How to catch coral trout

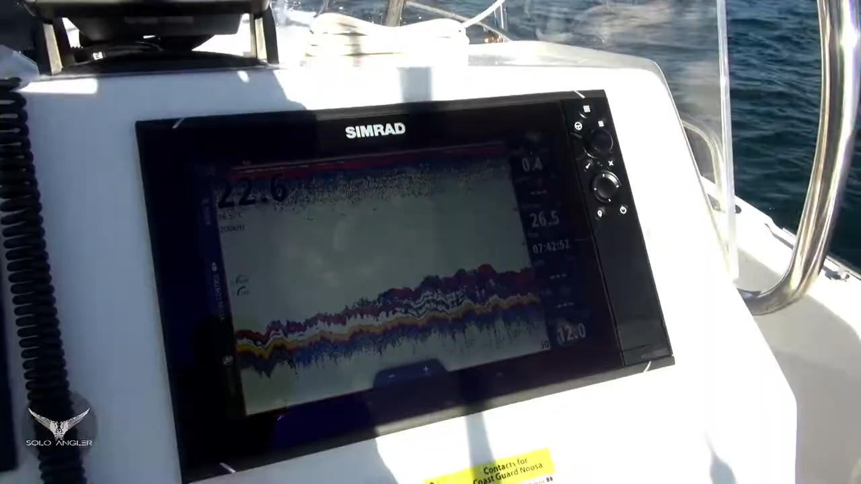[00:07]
I've just installed a Simrad NSS EVO 3 onto the Edgewater and to get familiar with the unit I've
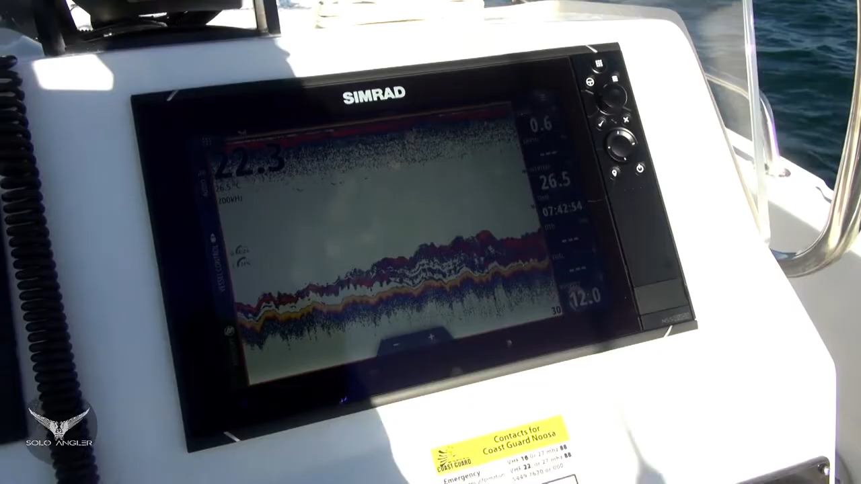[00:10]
come a few miles northeast of the Noosa Bar to one of my live bait spots.